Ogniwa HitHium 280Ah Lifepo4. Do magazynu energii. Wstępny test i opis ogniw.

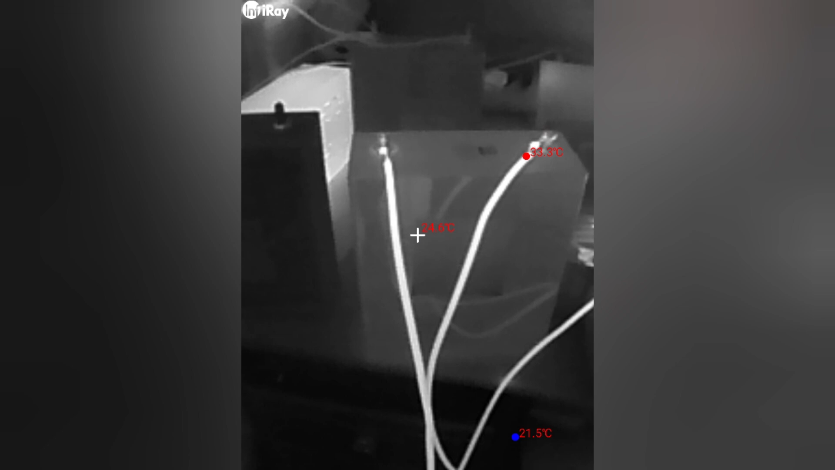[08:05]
On screen: max 33.3°C, min 21.5°C
Tak to wygląda termicznie, 24 stopnie.
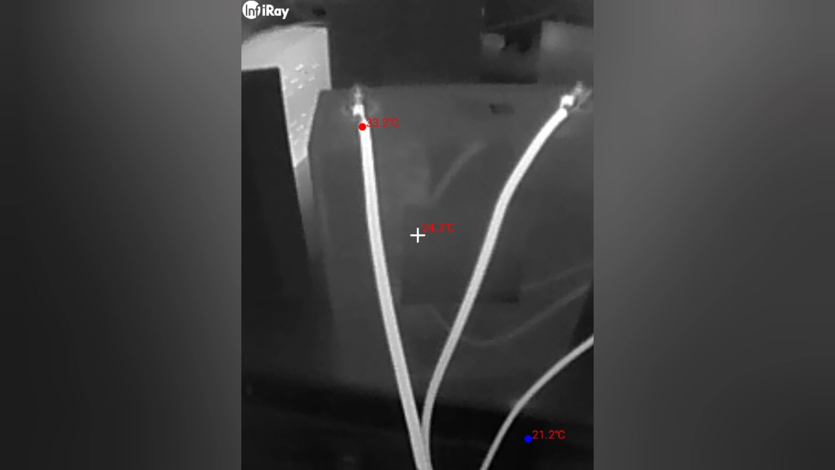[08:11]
On screen: min 21.2°C
Tu jest ogniwo, które jeszcze nie było ładowane. A tu jest ogniwo, które się ładuje.
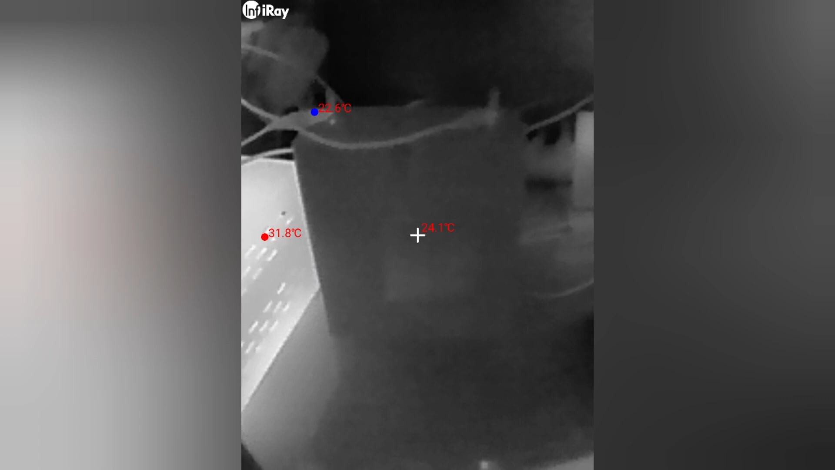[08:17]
On screen: spot 24.1°C
To jest także 24 stopnie. To jest to rozładowywane.
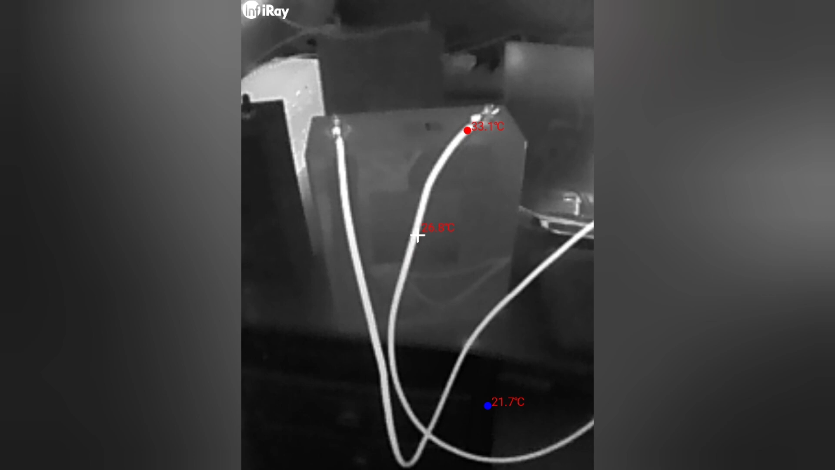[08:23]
On screen: min 21.7°C
Przewody osiągają temperaturę 29 stopni. Tutaj...
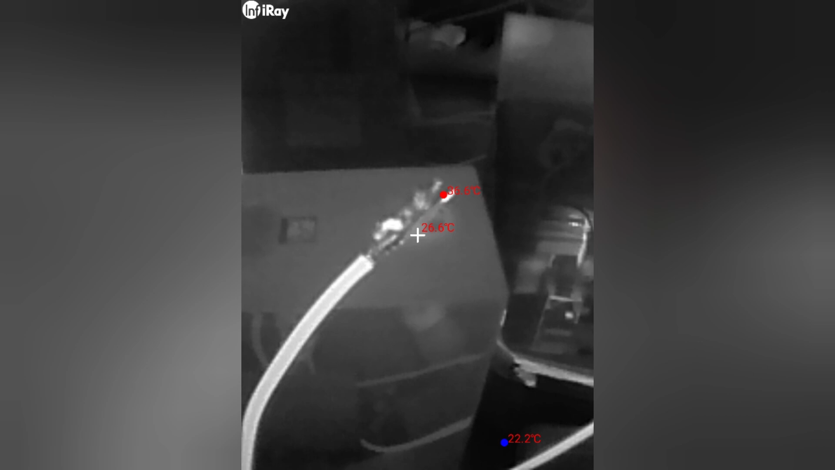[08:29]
On screen: spot 26.6°C
Na samym końcówkach 41 nawet widzicie. 34.
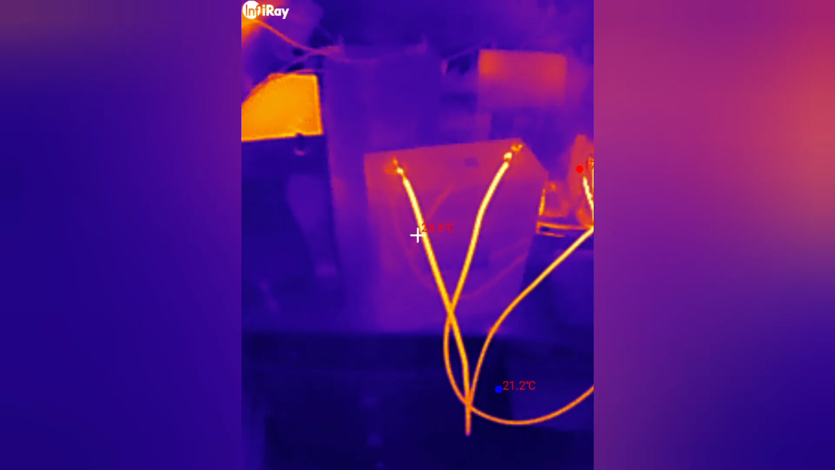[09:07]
Jeszcze możemy zrobić to w ten sposób.
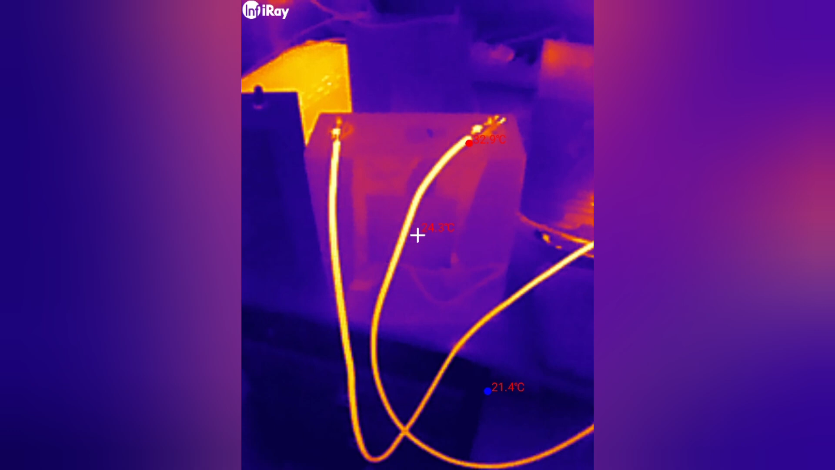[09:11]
Tak jak widzicie, to jest, jak mówiłem, ogniwo, które jest rozładowywane. To jest ogniwo nigdy nie podłączane.
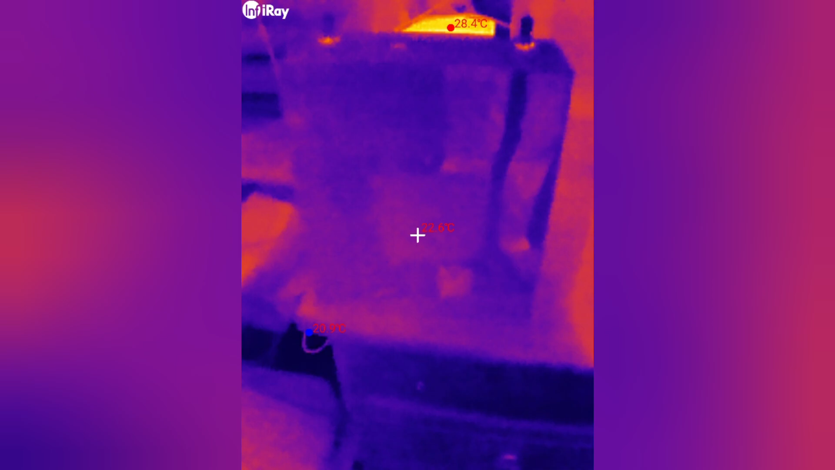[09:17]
On screen: max 28.4°C
22 stopnie. To tutaj ma...
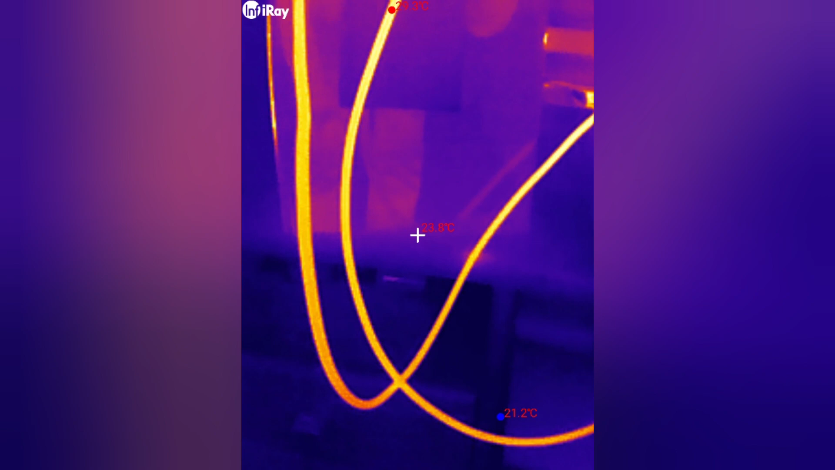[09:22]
On screen: spot 23.8°C, min 21.2°C
Zobaczmy, 24 na dole niecałe. No i niecałe 25, około 25 u góry.
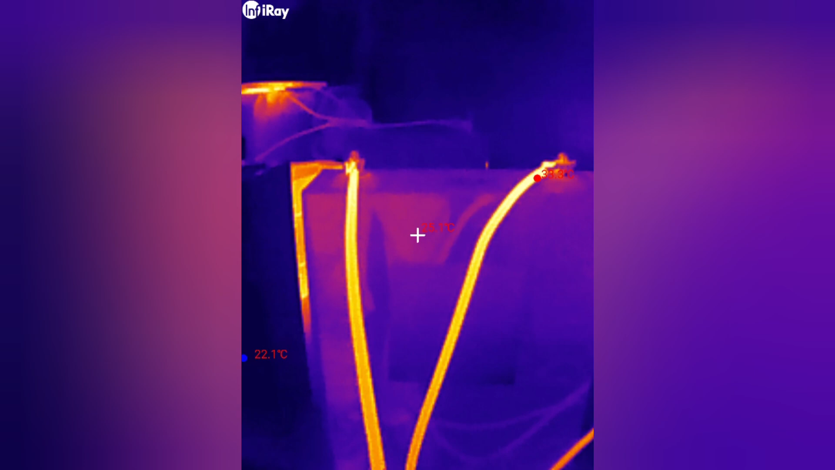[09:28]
Gdzie przewody osiągają, widzicie, 28-29 stopni.
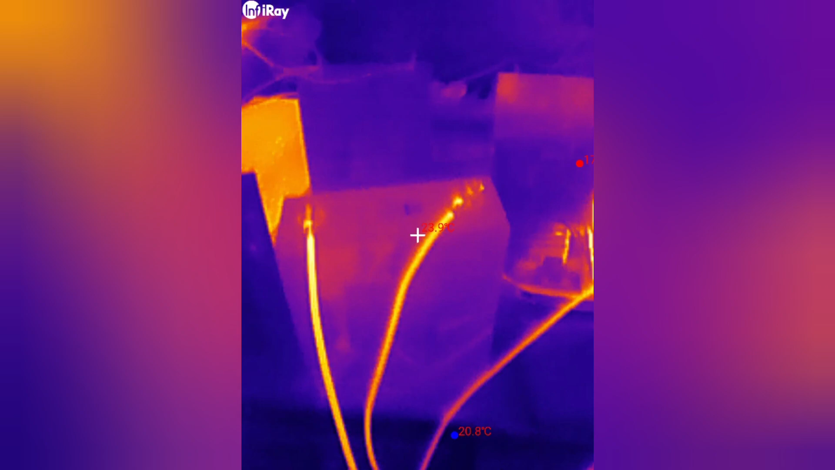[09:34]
A to jest ogniwo, które się ładuje z tyłu.
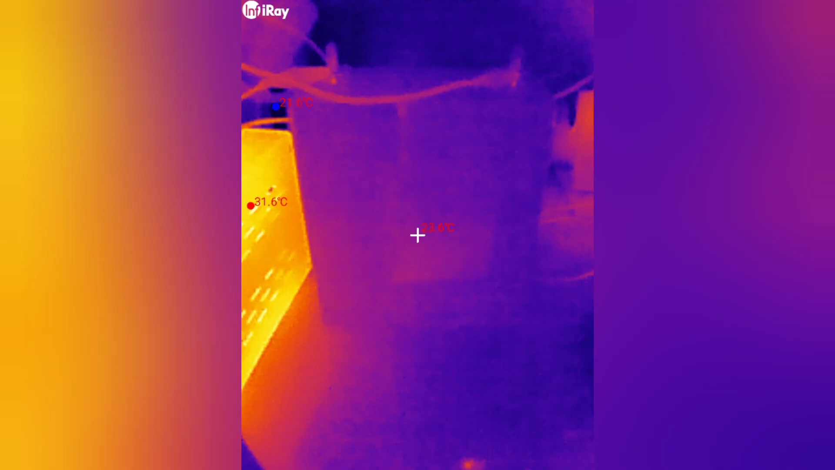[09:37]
Tu jest ładowarka. Ona się oczywiście grzeje.
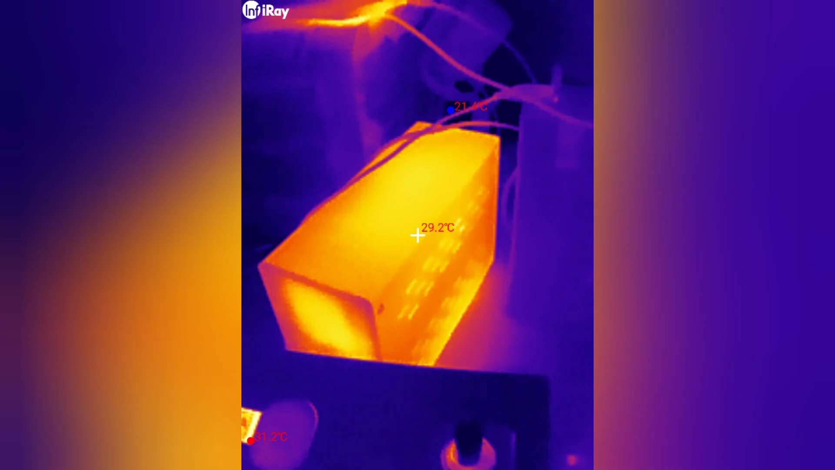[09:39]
On screen: spot 29.2°C
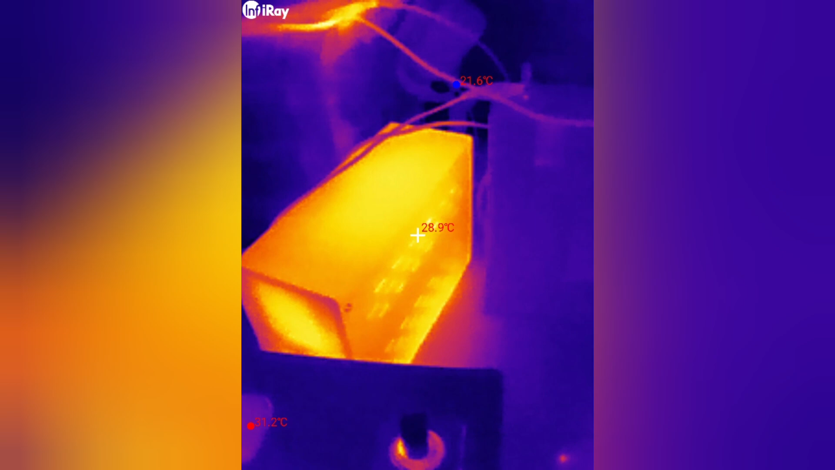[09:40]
On screen: spot 28.9°C
A samo ogniwo, które się ładuje, tak, że się nie grzeje.
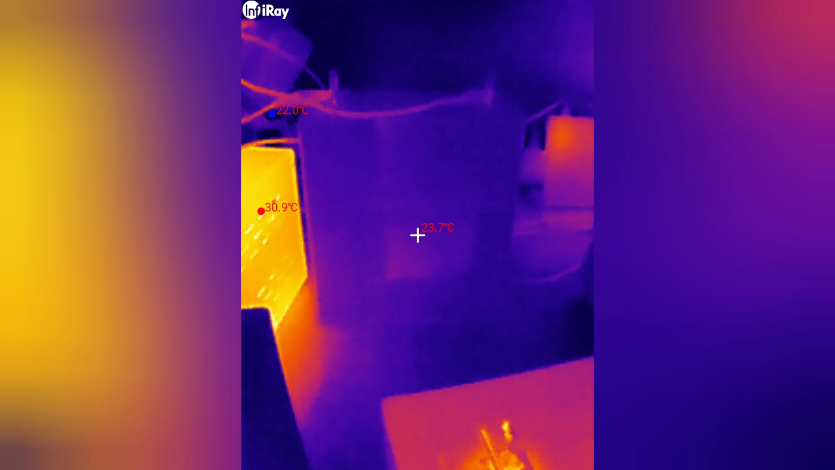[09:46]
On screen: spot 23.7°C
Także temperatury w normie, wydaje mi się. Już ładowanie...
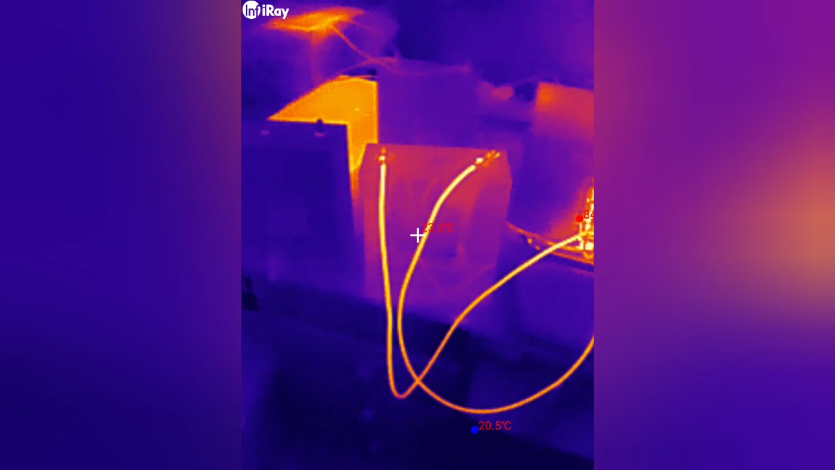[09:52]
Rozładowywanie, przepraszam, ma się... Rozładowywanie ma się ku końcowi. Także zaraz zobaczymy, jak to będzie wyglądać.